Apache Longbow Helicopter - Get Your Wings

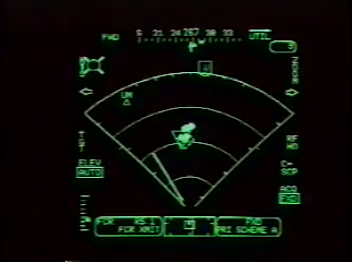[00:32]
That also classifies the targets into tracked, wheeled, and fixed-wing, helicopter, and air defense units. Right below that is one other feature that's very unique, and that is a passive radar detection system called the radio frequency interferometer.